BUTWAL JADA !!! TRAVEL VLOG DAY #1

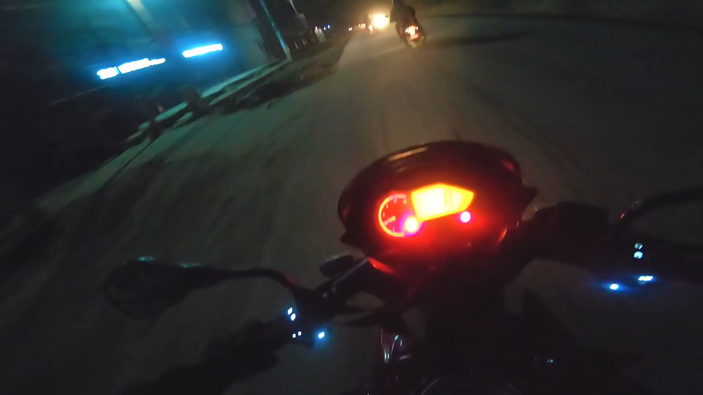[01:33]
पेट्रोल पम्प आइपुग्नु आँट्यो होइन लेट्स सी बन्द छ कि खुल्ला छ अहिले चाहिँ बिहानीको 5:30 जति भयो होला एन्ड इट इज क्लोज ओ नो
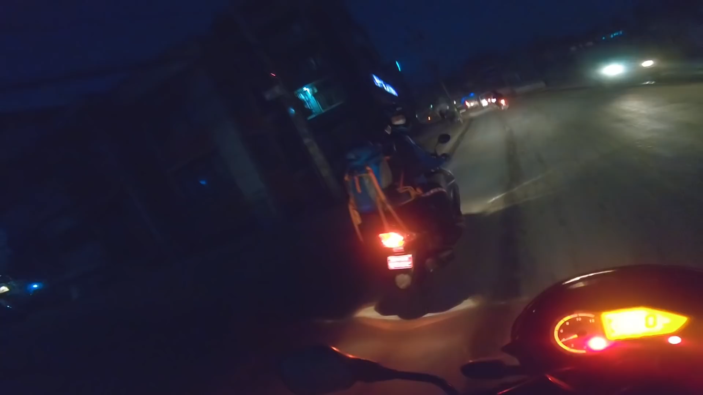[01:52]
जाउँ जाउँ जाउँ जाउँ जाउँ अब हेरौँ कहाँसम्म जान्छ अनि भएन भने केही जुगाड गयो ए अँ है तेल झिक्नु मिल्दैन त केटाहरूकोबाट त पाइप चाहिन्छ नि त ओ नो कहाँनिर हाल्ने होला अब फाइनल्ली पेट्रोल टाइम